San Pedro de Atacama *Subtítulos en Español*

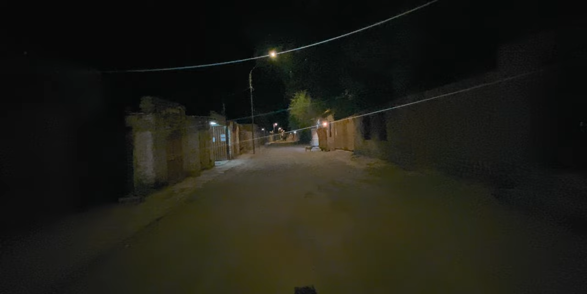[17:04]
A couple dogs sneezing there. Food right on the way. And this is what the roads look like.